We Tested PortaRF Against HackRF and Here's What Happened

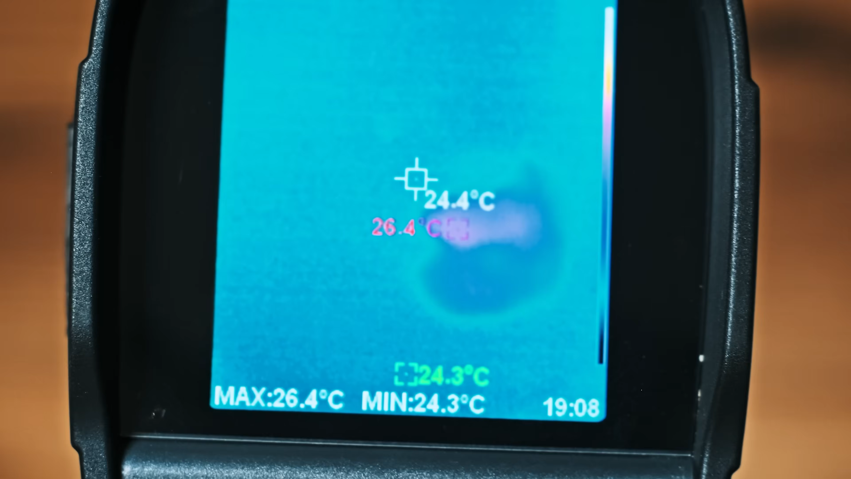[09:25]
On screen: spot 24.4°C, max 26.4°C, min 24.3°C
The thermal camera identifies heat signatures through server rooms, active equipment, even people.